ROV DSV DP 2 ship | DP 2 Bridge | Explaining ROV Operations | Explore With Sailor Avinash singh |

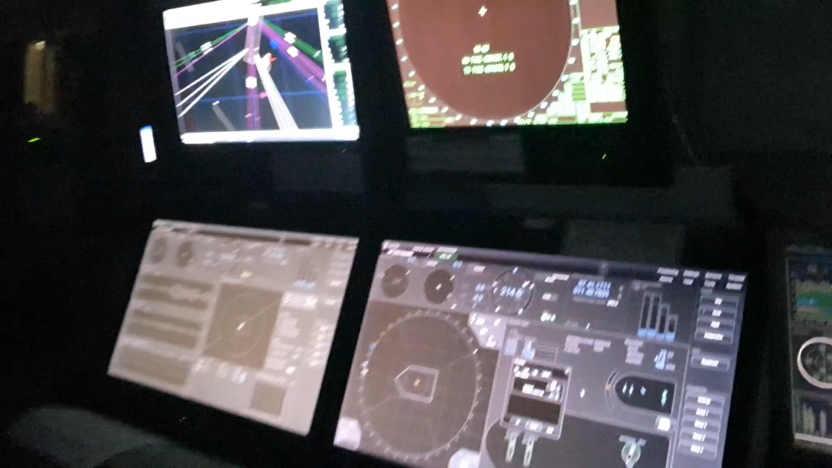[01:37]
this is dp2 vessel we perform rov at night
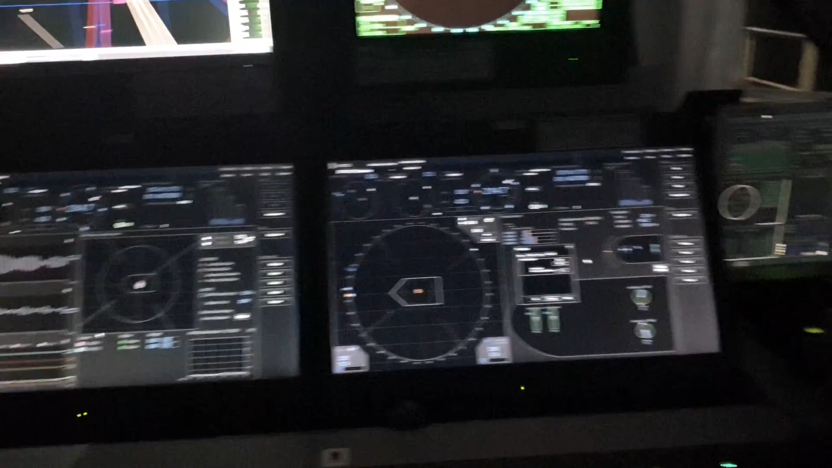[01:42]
and diving at morning so this is what we do guys this is what we do that is the most important part of the setup because this is the projection whatever
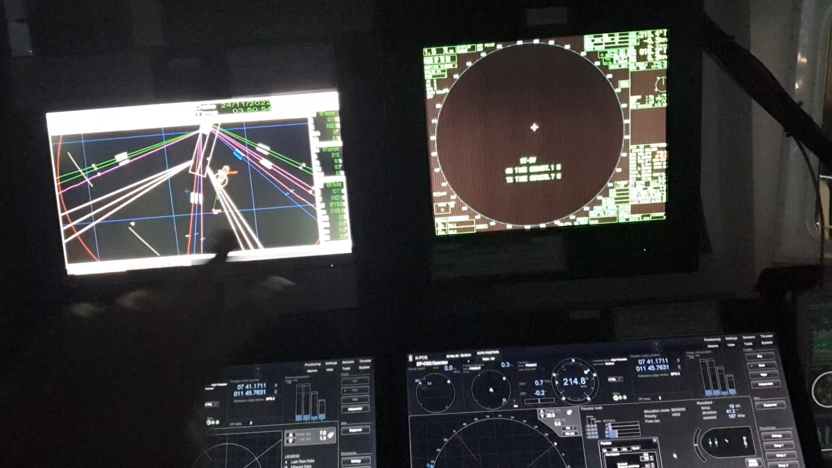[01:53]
inside the layoff of pipe lines mooring lines and everything all whatever this colorful lines you are you are seeing it's all underwater these all are underwater right now this is the rov location you can see this